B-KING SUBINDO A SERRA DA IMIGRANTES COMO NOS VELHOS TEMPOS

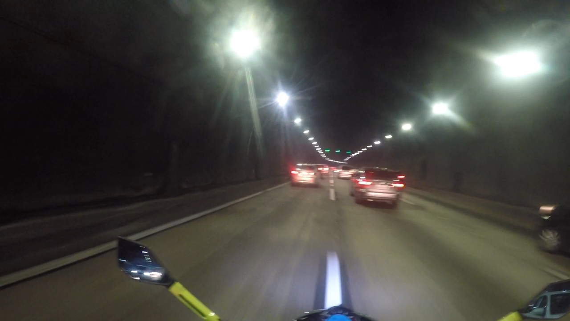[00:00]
Tá piscando, tá gravando. Salve, salve, salve gatinha, salve rapaziada. Como nos velhos tempos. Imigrantes, vambora. Transitaço.